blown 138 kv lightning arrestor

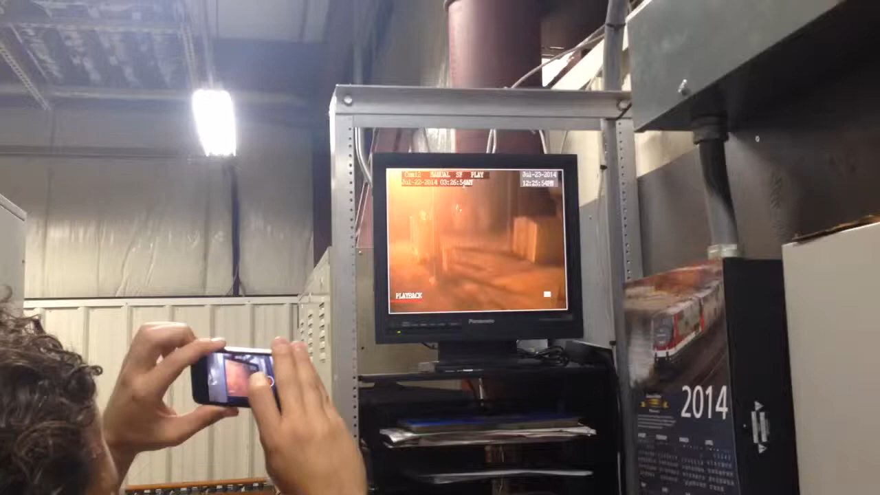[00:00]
326, it's still going. Look at that! Ah, fucked up. The Mel's getting it fucking big time. 326, 327. Wow. That is fucking awesome. Hey, do it again. Yeah, we need to get a good video. Let me show it to her.